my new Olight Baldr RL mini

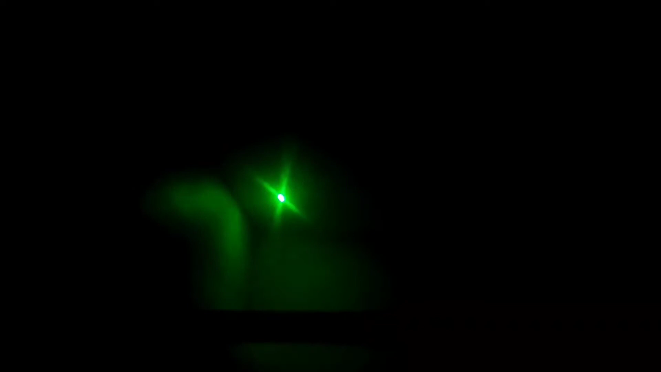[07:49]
holding the camera with one hand okay laser only right there okay I'm going to switch this see if I can switch this with my hand here